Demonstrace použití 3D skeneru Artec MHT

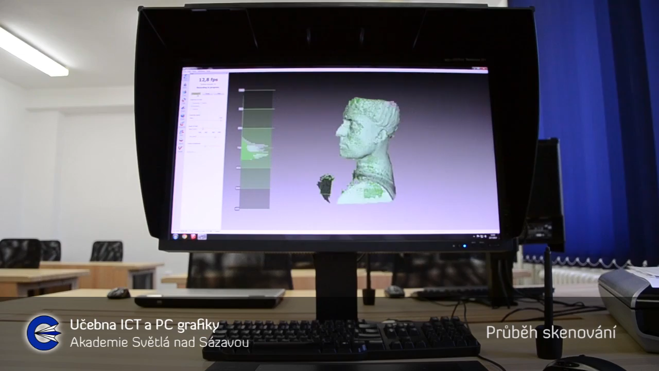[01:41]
Skenování lze rozdělit do několika fází skenů.
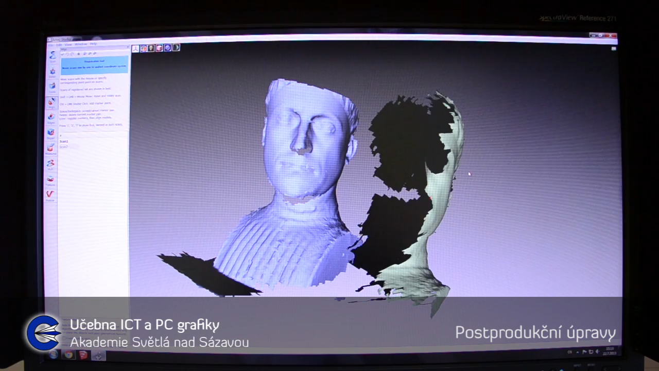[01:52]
Jednotlivé skeny se poté ručně nahrubo zarovnají do přibližně odpovídající polohy.
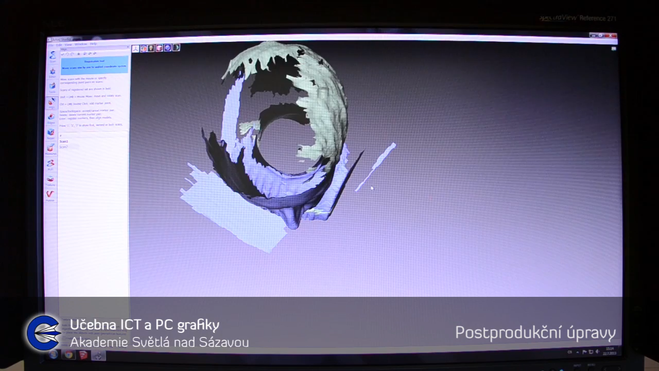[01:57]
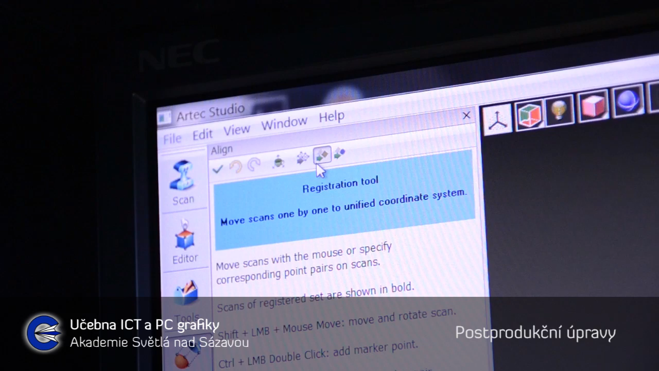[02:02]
Software pak provede algoritmické přesné zarovnání podle geometrie a textury jednotlivých skenů.
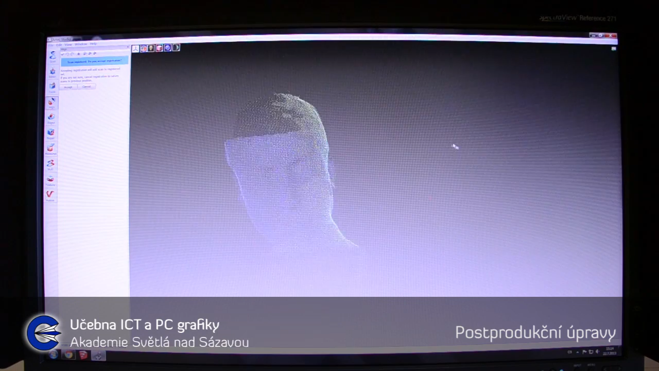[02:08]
Po kontrole zarovnání se pozice skenů zafixují a zanesou do jednotného souřadného systému.
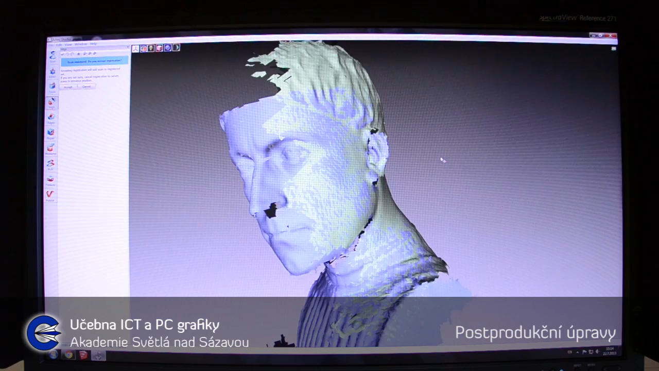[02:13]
Tomuto procesu se říká globální registrace.
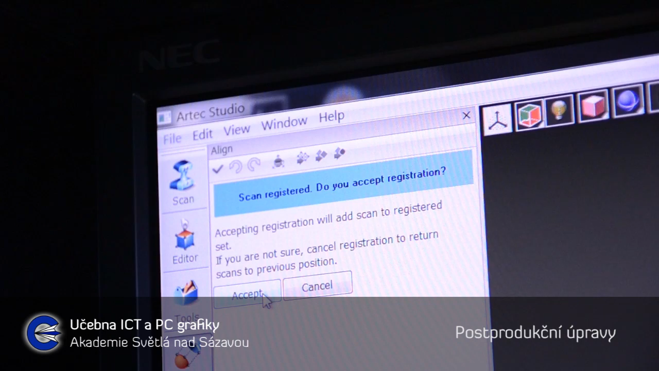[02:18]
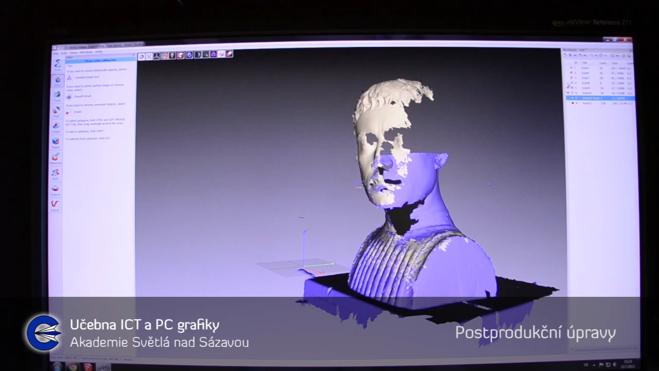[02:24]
Rozložení skenování na jednotlivé skeny je vhodné zejména u složitých tvarů.
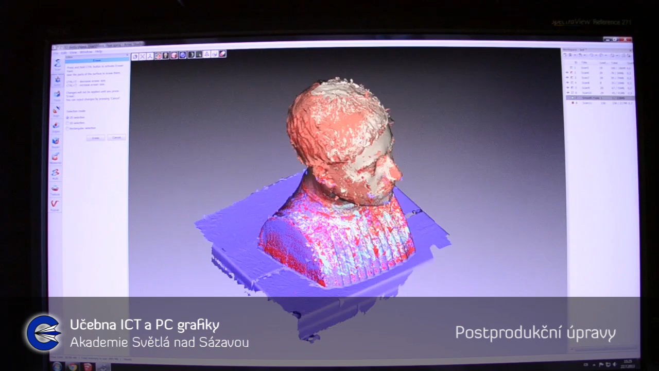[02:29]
Například pro naskenování tohoto modelu bylo zapotřebí provést pět skenů.
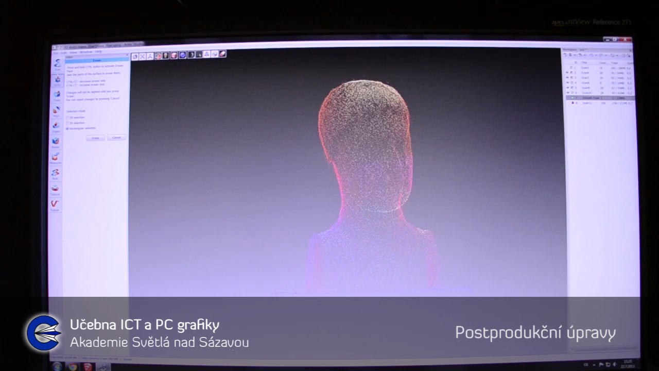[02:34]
Syrová data následně projdou postprodukčními úpravami.
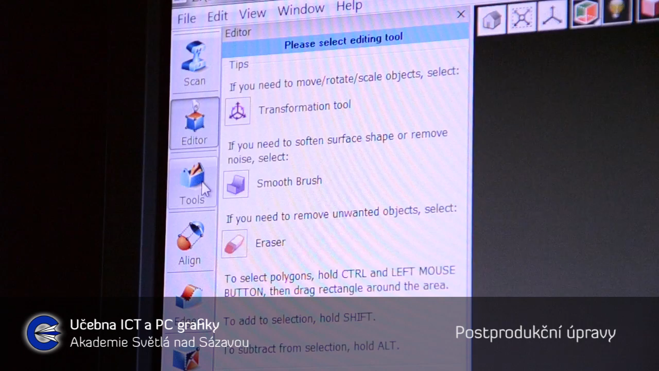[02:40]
Poté jsou skeny algoritmicky zpracovány do jednoho 3D modelu.
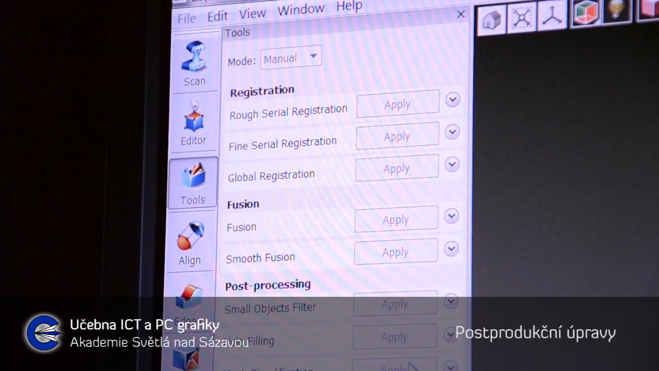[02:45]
Při tomto procesu se automaticky opraví některé kosmetické nedostatky, například šum či mikrotrhliny v modelu.
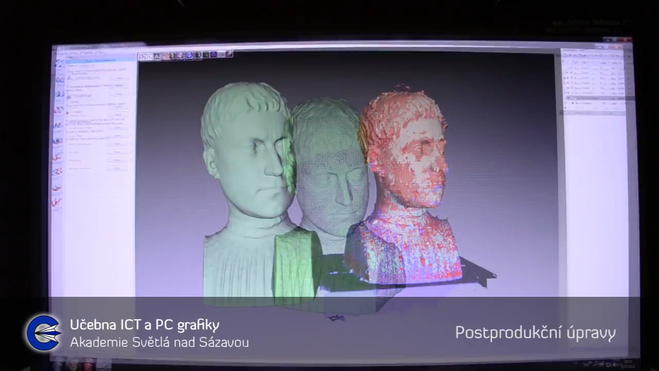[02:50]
Výsledkem je kompaktní poligonový model s přesností 0,5 mm.